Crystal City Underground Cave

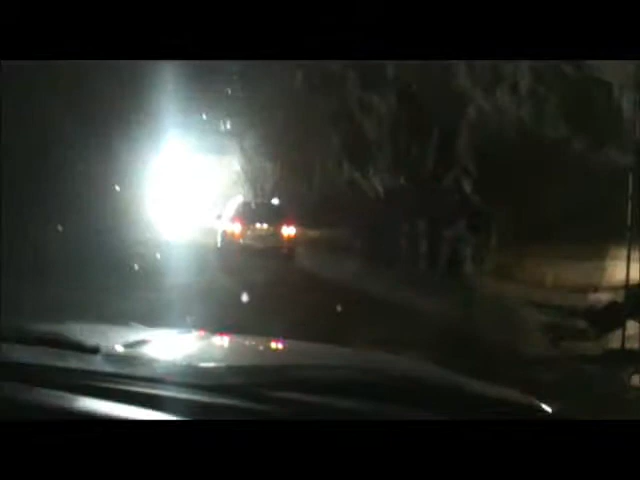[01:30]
Oh, I thought it was you turning on the lights. It's so glary because of the light. This is so cool.